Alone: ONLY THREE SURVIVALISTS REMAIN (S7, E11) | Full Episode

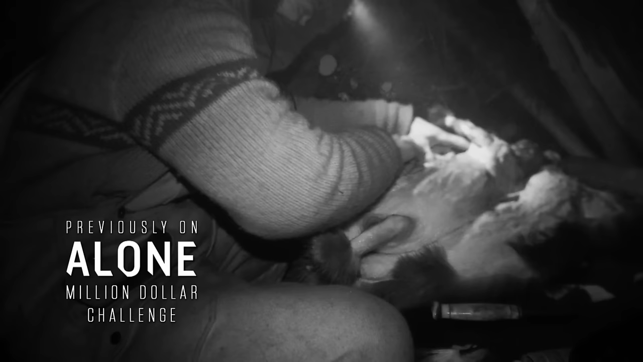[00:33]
Oh, his liver is covered in white spots.
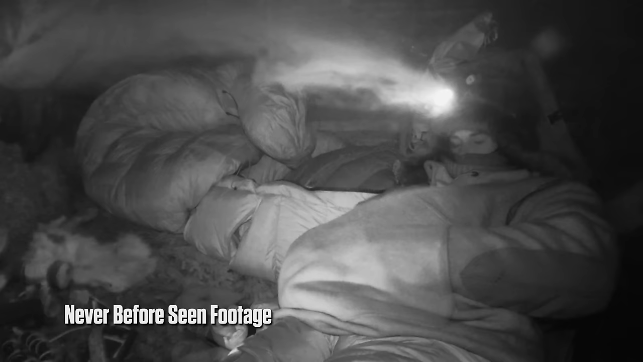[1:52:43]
I was starting not to be able to keep myself warm at nighttime.